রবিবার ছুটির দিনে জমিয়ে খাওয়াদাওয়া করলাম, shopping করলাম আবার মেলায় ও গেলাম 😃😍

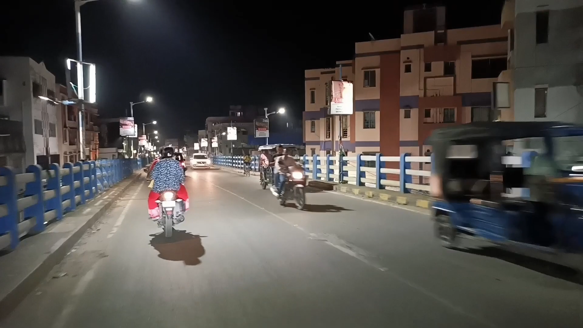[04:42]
এরপরে বাড়ির থেকে বেরিয়ে পড়লাম, এই সেই বেলঘড়িয়া ব্রিজ দিয়ে আবার বাড়িতে যাচ্ছি।